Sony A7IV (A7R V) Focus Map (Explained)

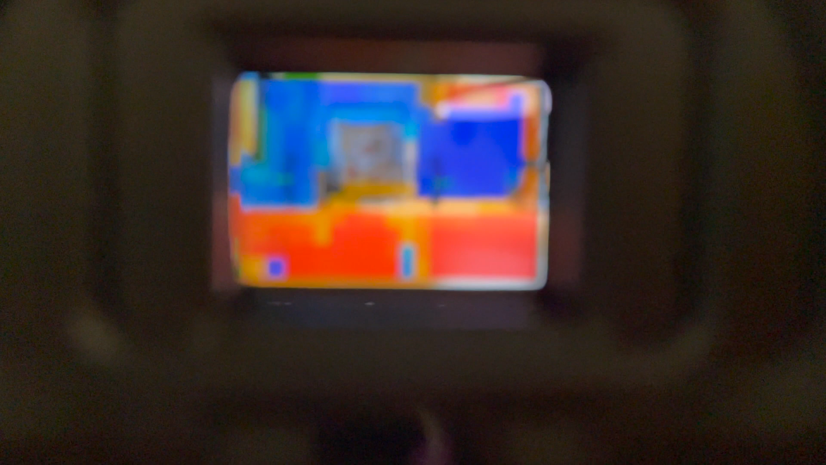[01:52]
examples I want to mention a couple of useful things first you can see the focus mapping
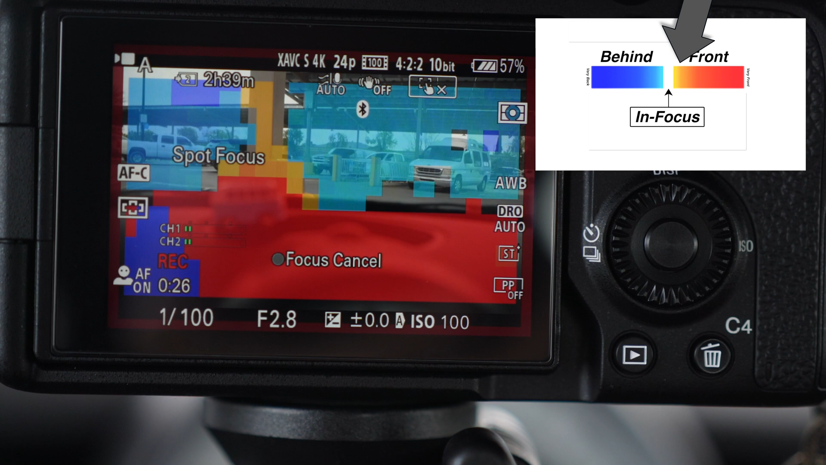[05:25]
regions they are in the front of the region in focus